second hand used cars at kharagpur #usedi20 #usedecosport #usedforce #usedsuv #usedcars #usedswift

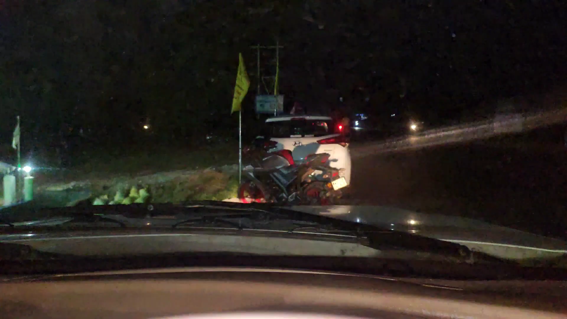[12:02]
हूं देखे यह है इसका light
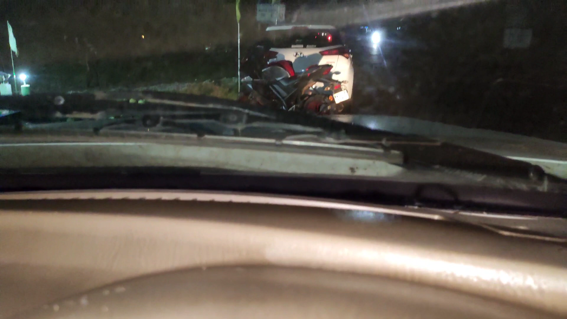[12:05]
का output जो बहुत ही हाई है
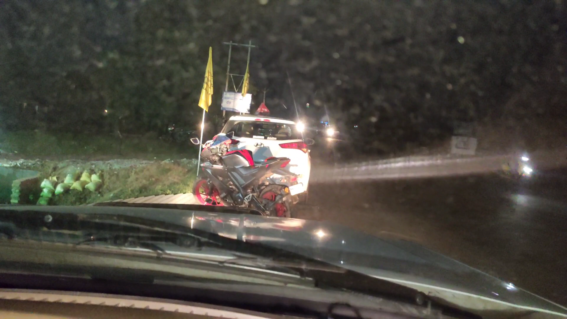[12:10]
प्रोजेक्टर लगा है इसका सामने आप देख सकते हो light बहुत ही powerful है देखिए प्रोजेक्टर लगा